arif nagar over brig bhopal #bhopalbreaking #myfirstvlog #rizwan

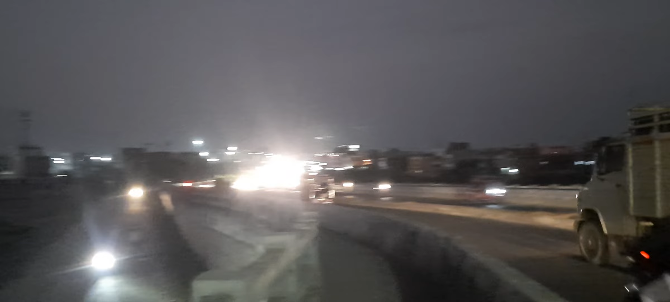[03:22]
गाड़ियों के लाइड की चमक सकत दिखाई ने दे रहा है